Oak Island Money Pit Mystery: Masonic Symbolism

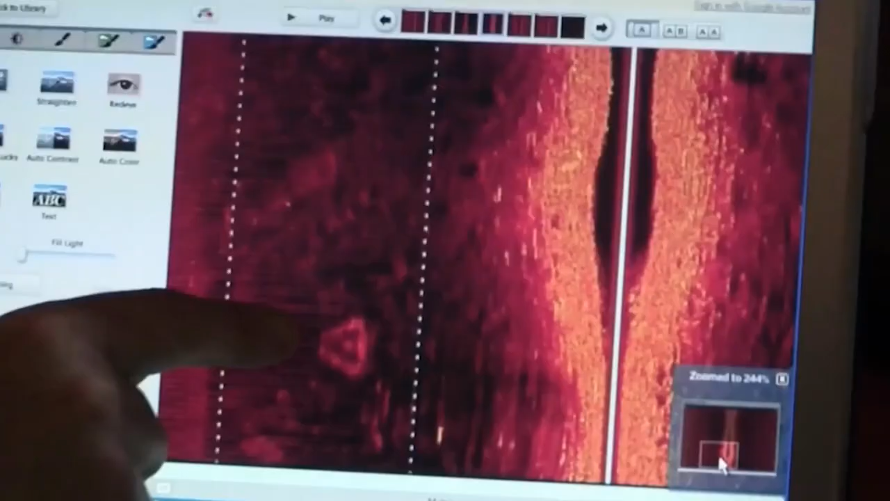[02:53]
There's also a pyramid underneath of the water right off of the shore of Oak Island.